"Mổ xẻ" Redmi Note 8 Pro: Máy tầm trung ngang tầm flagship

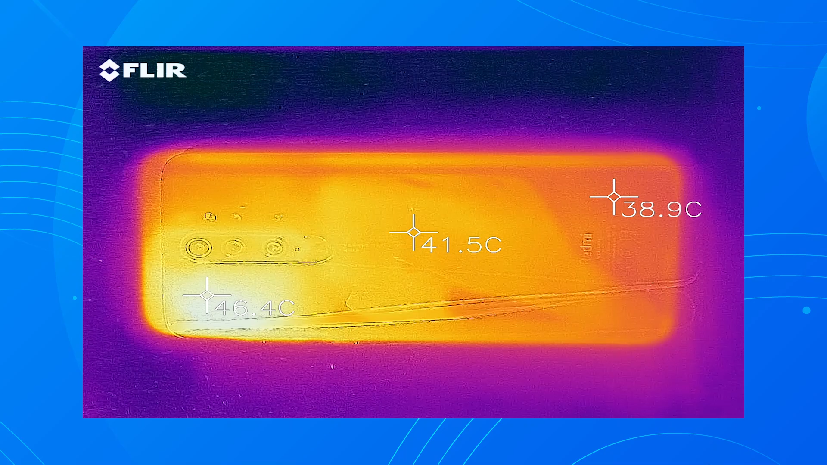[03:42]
Nhiệt độ mẫu máy này khá nóng, nóng lên đến 45 độ C cơ.